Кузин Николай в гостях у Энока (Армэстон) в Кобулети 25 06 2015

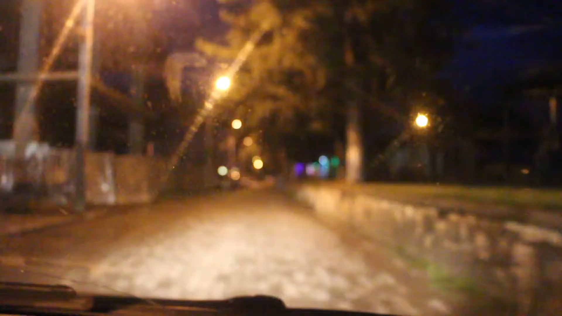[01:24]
будут рестораны и на левом поворачивать а знаю только медленно то там то есть выскочит у него
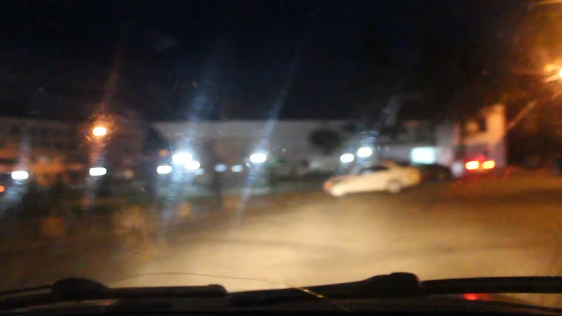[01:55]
сейчас налево и вот как раз новый дом культуры круг дадим